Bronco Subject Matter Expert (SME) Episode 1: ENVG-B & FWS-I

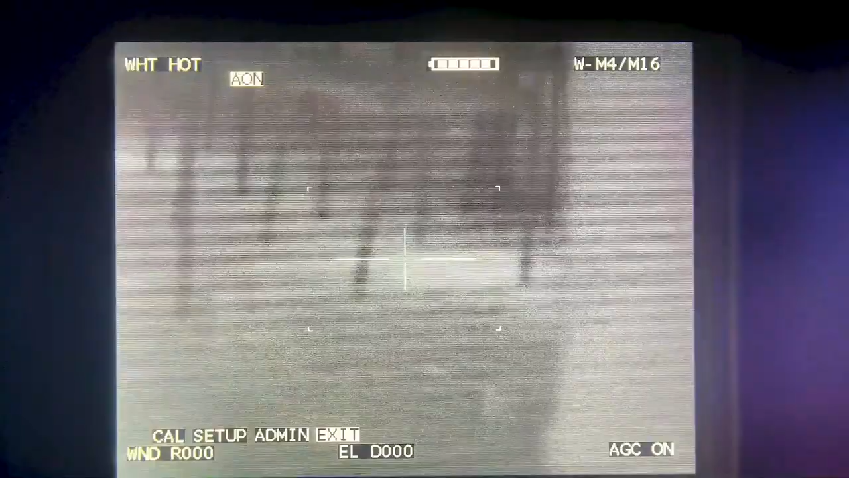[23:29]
I can go to setup. I can go to either wizard or manual. Each one will walk you right through it.
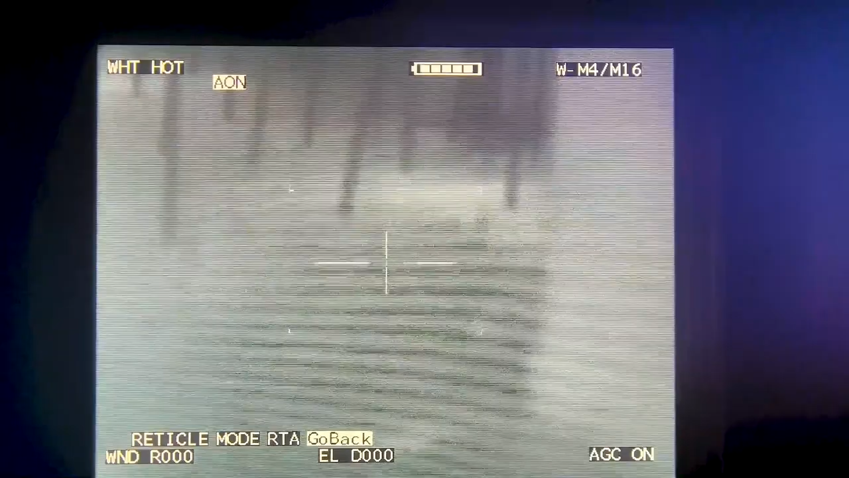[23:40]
And through that is where you choose your mode, your reticle, whether or not you're mounting it to a weapon or you're going to be using it as a standalone or you're going to be using it with another site.
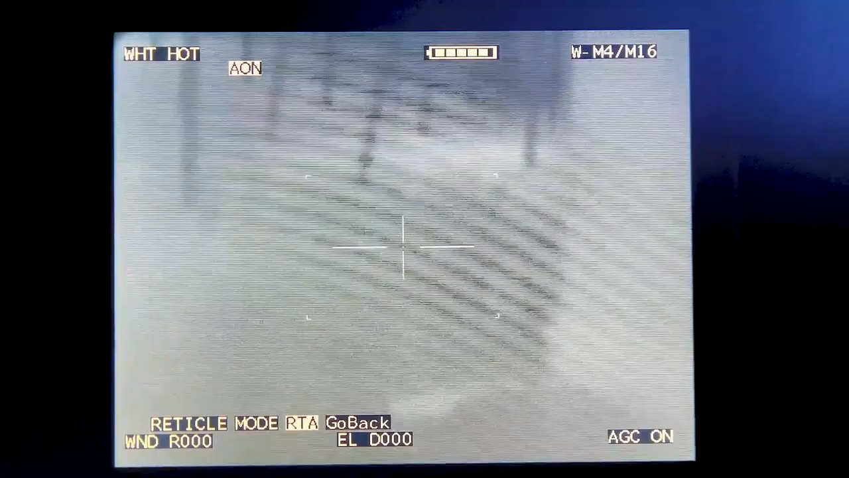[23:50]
Then I can select RTA. Make sure that the network is on. And then I can go with network configuration.
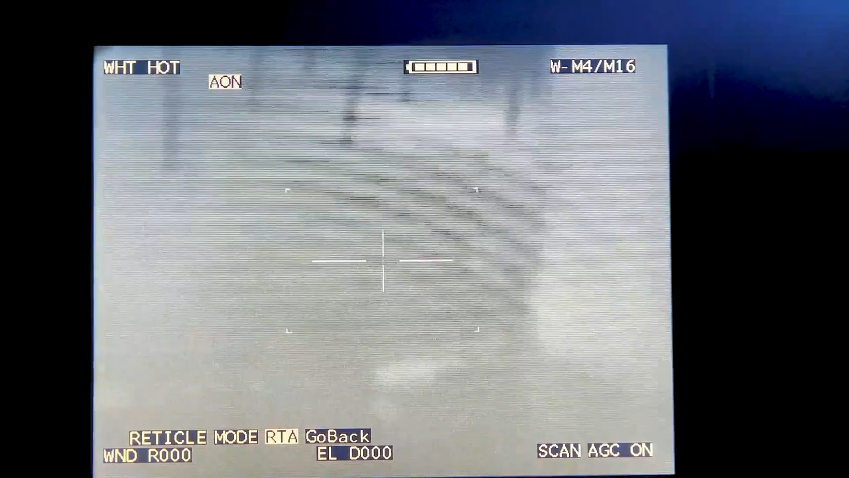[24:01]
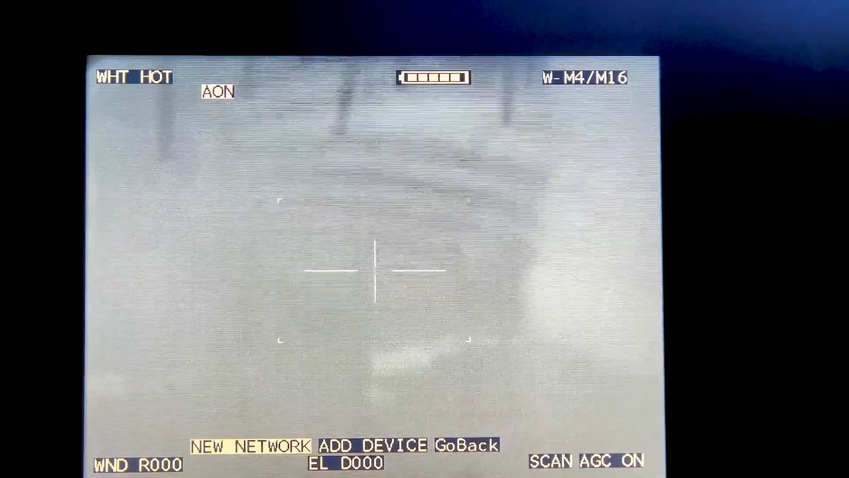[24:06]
Now, once you get to there, you can either add a device or you need to do a new network if you're linking it to something new.